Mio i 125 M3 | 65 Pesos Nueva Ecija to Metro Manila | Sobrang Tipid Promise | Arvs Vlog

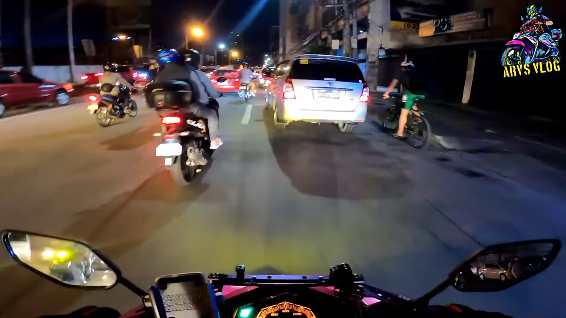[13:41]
Pakubaw crossing Ginagawa ko dito Hindi ako nagka tunnel Kasi masikip na ngayon dun eh Hindi na 2 lanes na lang
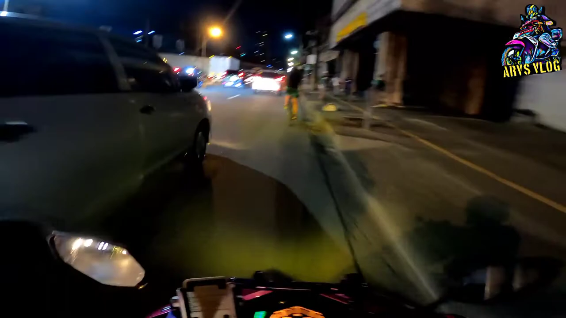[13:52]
Ito na ako dumadaan Sa mismong crossing Stop line tayo
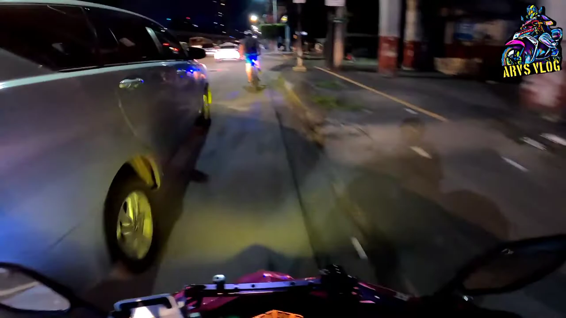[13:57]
Para mas masikip pa kasi sa tunnel eh
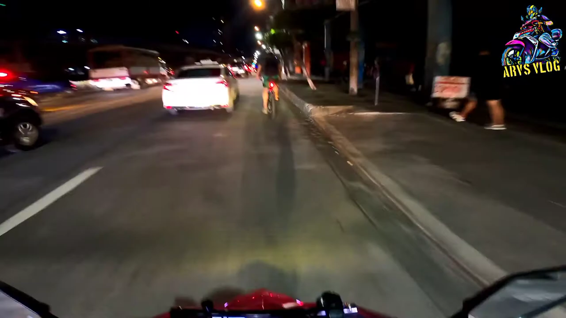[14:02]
Mas maluwag dito Mas maluwag dito Kesa dun sa baba
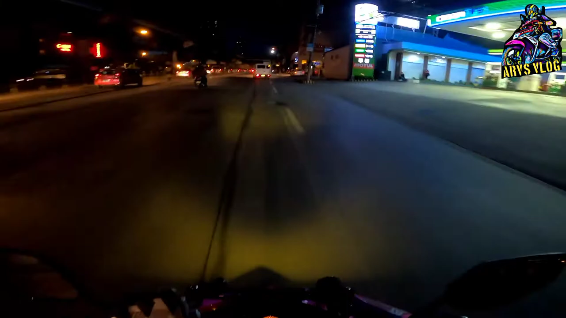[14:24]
Mandaluyong na tayo Edsa Mandaluyong Show crossing na to Star Mall Star Mall Kapila Mega Mall Alright Time check 5.31 Sa Edsa lang talaga Ma-traffic
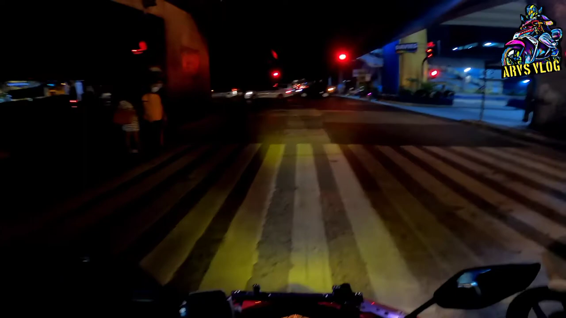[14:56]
Umaga Alright Dito na na nagtatapos Panating Ride Solar Ride From
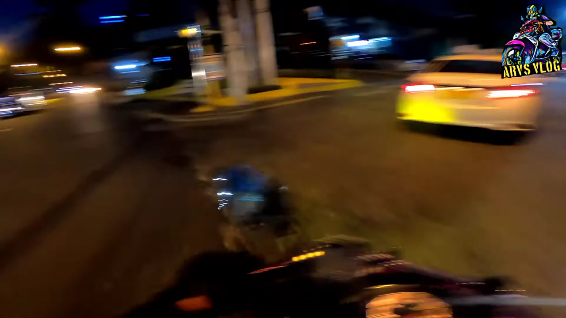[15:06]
Nueva Ecija
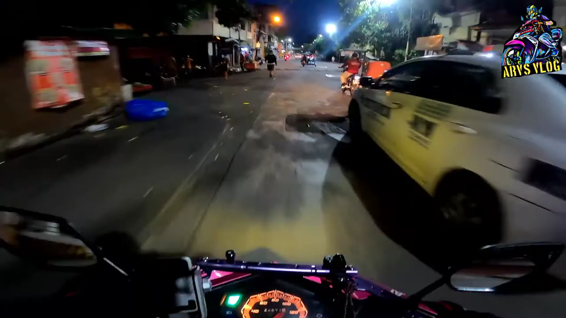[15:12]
Metro Manila Mandaluyong City Well At least di tayo inabuto ng araw Madilim-dilim pa kahit paano Kung maya maya pa yun Sigurado Grabe na ang traffic Medyo traffic na ako Panina sa Edsa
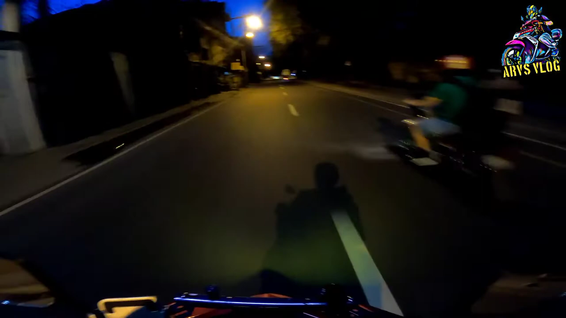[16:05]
Here we go Mandaluyong Alright Mandaluyong May check point Pero hindi na tayo pinahin to Baka ibang pinapara nila Mga wala lang siguro Helmet Mga nakachinelas So okay o Kung ma-drive kayo Pletuhin nyo yung gears nyo